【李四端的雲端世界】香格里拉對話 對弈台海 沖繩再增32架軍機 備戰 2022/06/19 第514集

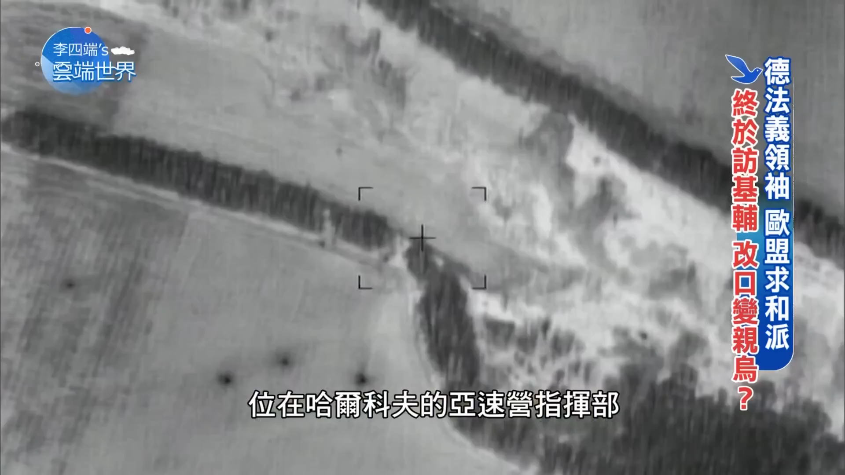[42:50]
部還有10個火炮陣地和兩個烏國武器庫而當美國